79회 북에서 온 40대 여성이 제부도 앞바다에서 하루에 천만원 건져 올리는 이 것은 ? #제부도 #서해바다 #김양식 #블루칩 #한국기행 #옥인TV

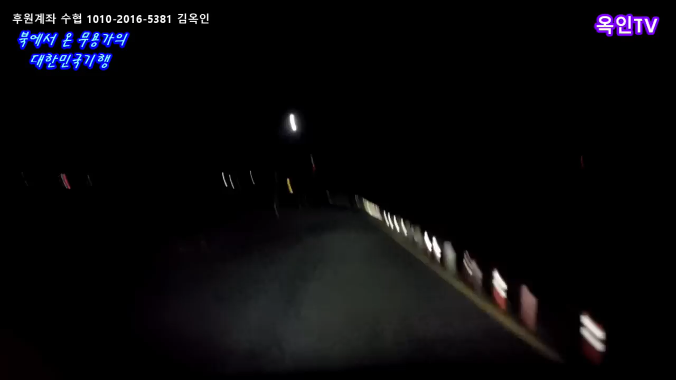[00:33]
어둠이 가시지 않는 이른 새벽 시간인데요, 서울에서 차량으로 1시간 거리에 있는 경기도 화성에 있는 제부도로 가고 있답니다. 용산기행으로 여러분들을 제부도 앞 서해 바다로 모실게요. 한국판 모세의 기적이라 불리는 제부도 들어가는 길인데요, 하루에 두 번씩 바다가 갈라지는 그 길을 지나고 있답니다.